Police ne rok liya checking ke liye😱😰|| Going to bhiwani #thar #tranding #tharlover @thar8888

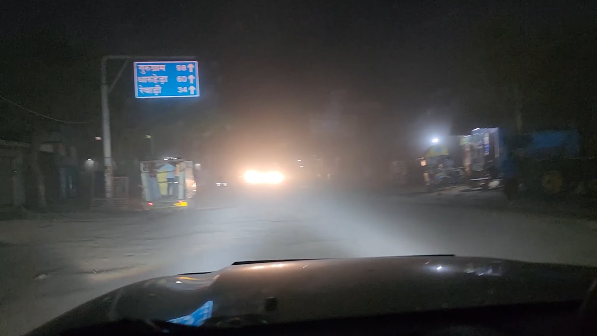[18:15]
धूल ही धूल, धूल ही धूल, कुछ दिख भी नहीं रहा, इतनी बुरी धूल, पूरी धूल है,
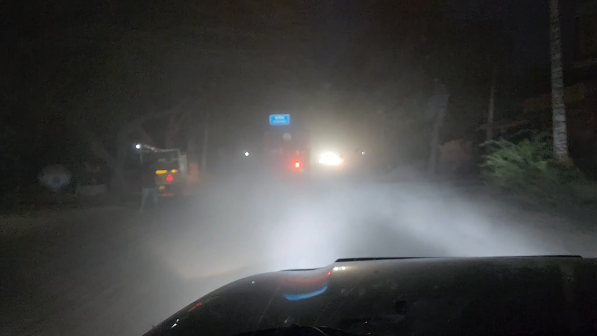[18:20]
रास्ता ही बहुत खराब है यहाँ का, स्टार्टिंग का घुसने का।
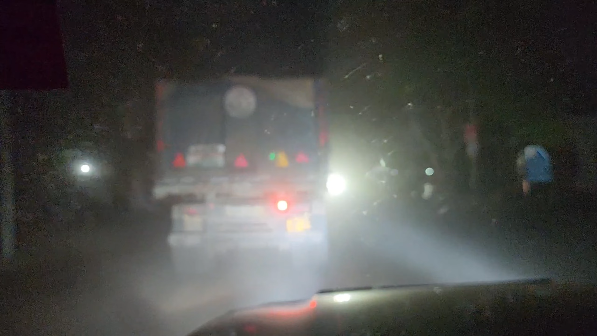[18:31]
तो इस भाई स्टंटमैन को देखना अभी,
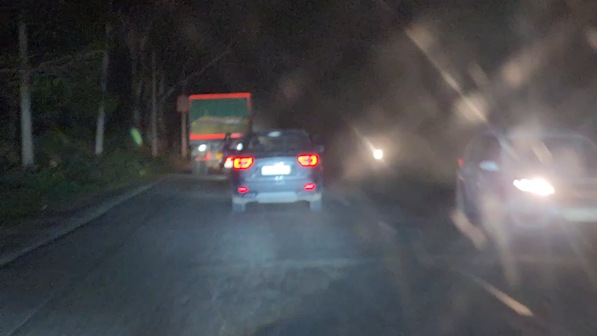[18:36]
ये देखिए खड़े कट मार रहे हैं, गजब के कट,
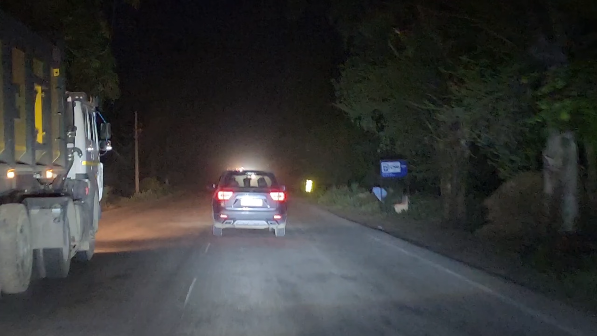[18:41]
दो बार तो इतने भयंकर मार रहे हैं कि मतलब ट्रक के बिल्कुल जड़ में जाकर फिर एकदम से कट मार रहे हैं, जाके तो साइड ले रहे। ये देखिए सामने बादल सा,
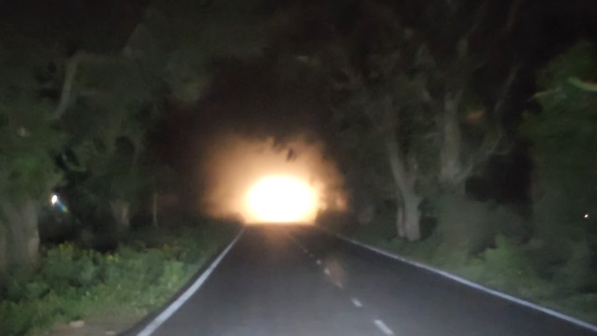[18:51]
मिट्टी है, धूल धूल है, ये मिट्टी नहीं है, गेहूं निकल रहे उनका वो धूल है, धूल सा जो टूटा जोड़ता है वो चीज है, ये